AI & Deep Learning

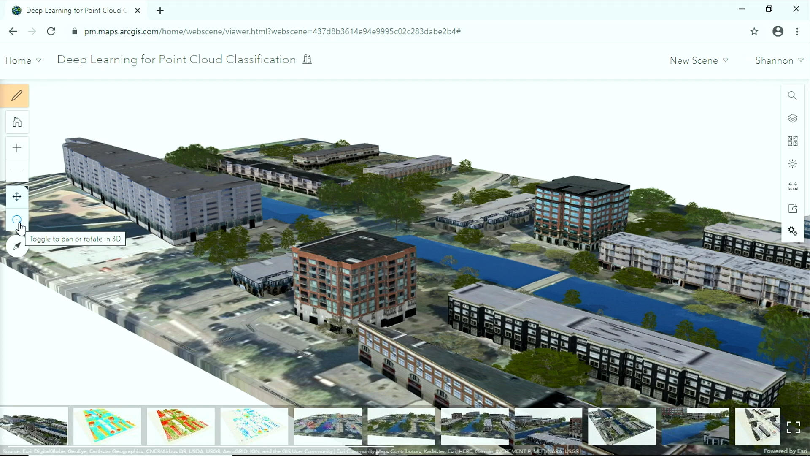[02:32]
Here's how we did it. We start with a raw point cloud.
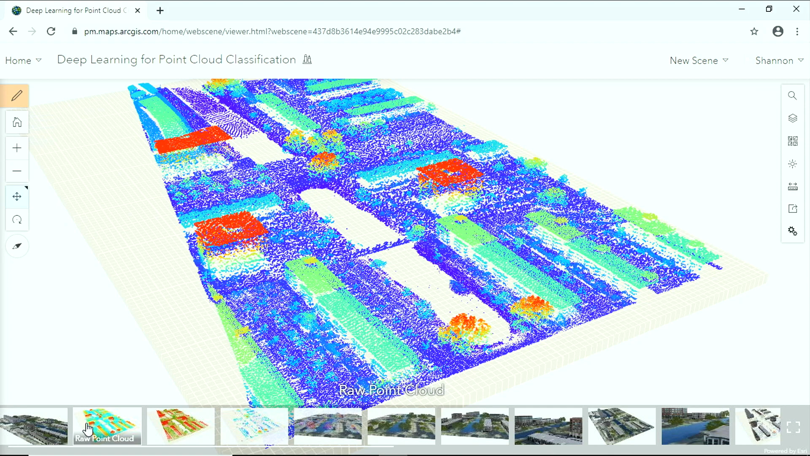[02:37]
And after a little bit of training, we created a model that was able to correctly classify the lidar data,
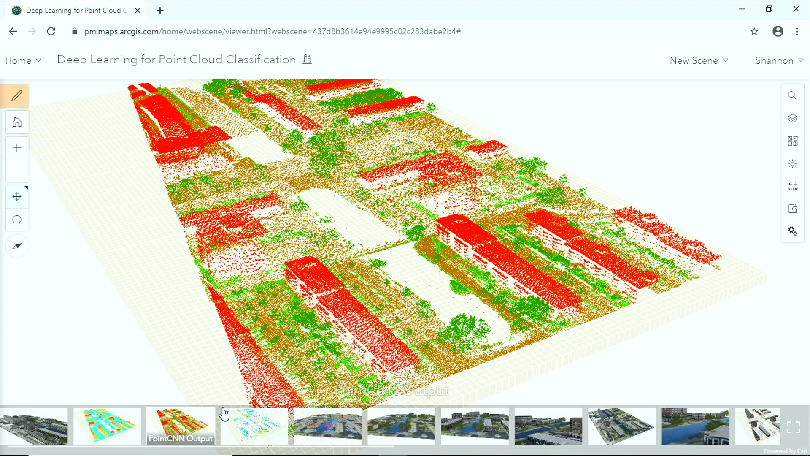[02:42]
identifying buildings, trees, and ground features. And this is where a lot of AI would stop. But by isolating the trees, we can go a little bit further.
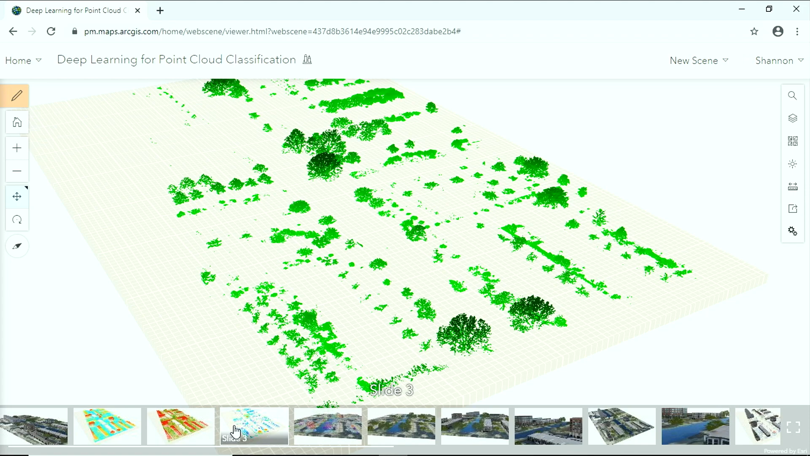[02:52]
Using the spatial analysis tools in ArcGIS, we can create individual clusters in that tree point cloud, taking the highest point from any individual tree to approximate tree height,